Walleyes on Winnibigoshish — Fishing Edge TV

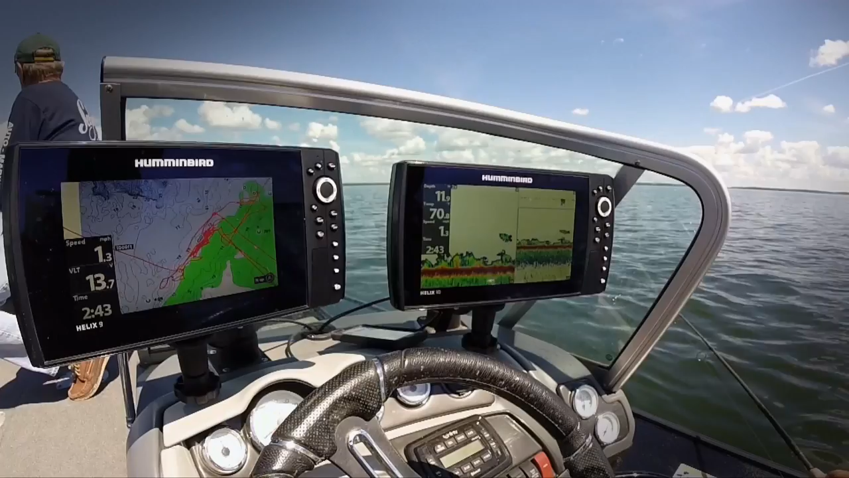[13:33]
side imaging and 2d sonar help us identify the right stuff once we isolated an area that's holding fish tom keeps making repetitive